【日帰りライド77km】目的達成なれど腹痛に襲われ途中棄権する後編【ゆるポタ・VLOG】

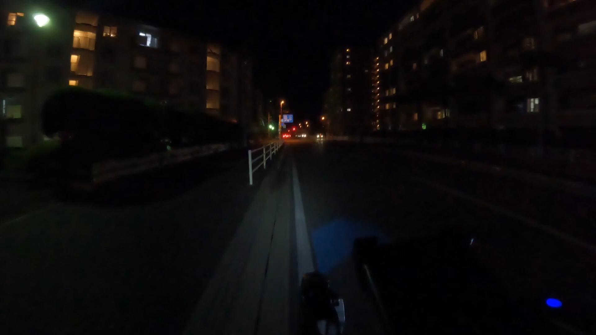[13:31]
国道1号から離れて134号へ出る時のあの辻道のところの
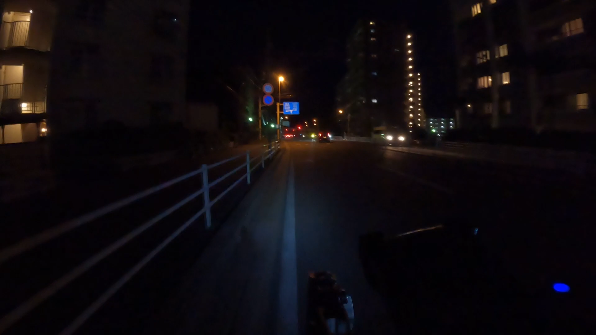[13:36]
なんつんでしょうバイパスルートみたいな感じですねここでしばらく134号海沿いを走って平塚越えて金目川を渡ったところでもう1回134から1号へのバイパスルートみたいなところを走って1号に復帰するというルートですね
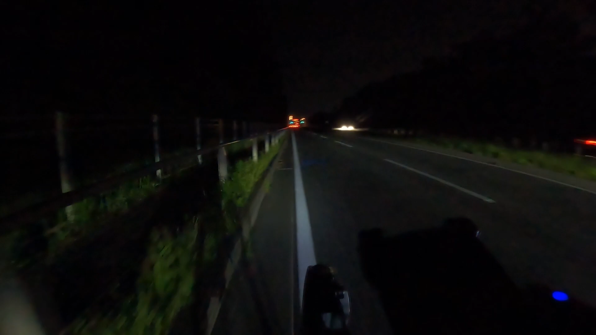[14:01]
夜の134はやばいですね高速道路状態ですね確かに自分が走っててもそんな感じだもんなこれは1号の方走った方がいいですね失敗したな1号の方が平和だったかもしれない歩道もずっとあるんですけど歩道ちょっとね砂だまりとデコボコが心配で車道の方走っているのですが
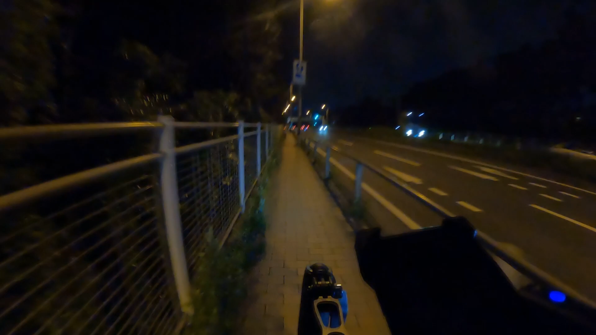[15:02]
やっぱり歩道ガタガタだなぁこのレンガがいやとりあえずひとまずもうすぐで茅ヶ崎港ですね多分今茅ヶ崎の港のコンビニでまたちょっとトイレ休憩をしたんですけどしばらく走ってるんですがやはりちょっとお腹が痛いのでちょっとえーとですね平塚駅でDNFします終了します今日は
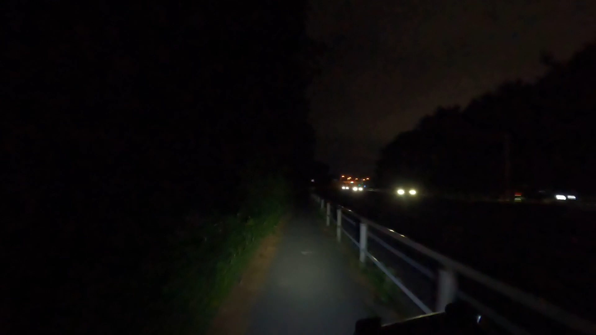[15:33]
電車に乗ってる時間と乗り換えと輪行準備とかを考えるとあと駅からの徒歩か走っても大して変わりはないんですがまあそれ元気なときな話でちょっとこのお腹を抱えてだと厳しそうなのでちょっともう平塚から乗っちゃいます平塚駅です